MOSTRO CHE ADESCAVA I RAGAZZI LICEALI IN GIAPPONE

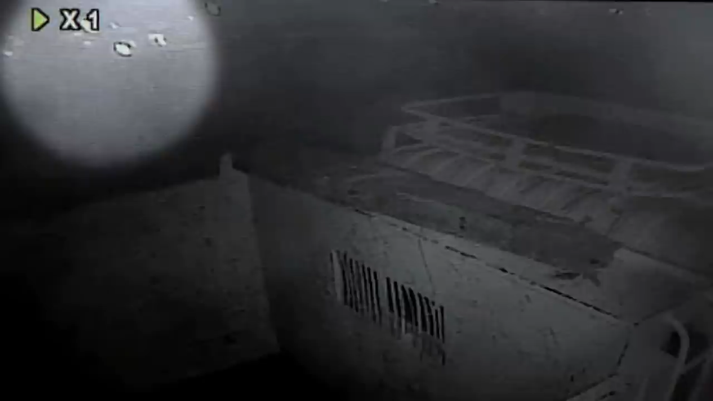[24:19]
Qua potete vedere delle immagini appunto prese dalle telecamere di sorveglianza.